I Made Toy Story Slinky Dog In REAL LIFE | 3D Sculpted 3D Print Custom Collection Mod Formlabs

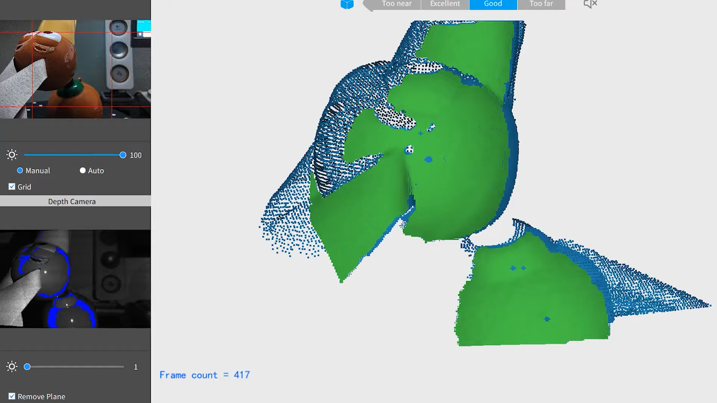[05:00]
The useful part about scanning is that it literally gives you a
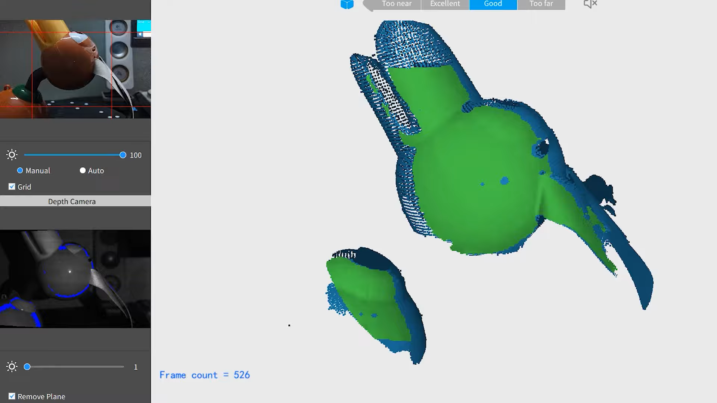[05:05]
digital copy of what you scan at the same scale.
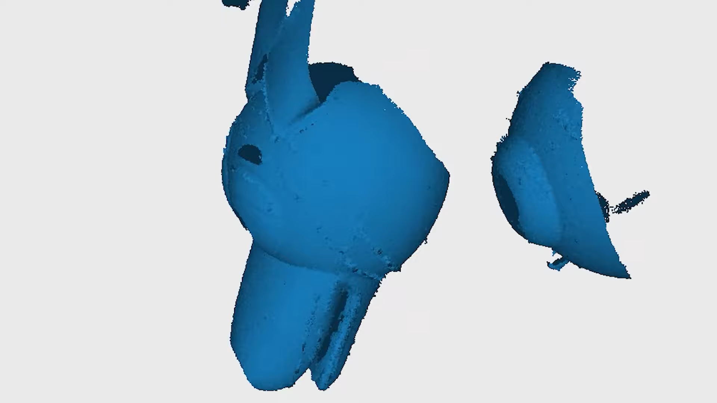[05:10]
It's very helpful when you want to know the exact dimensions for printing later on.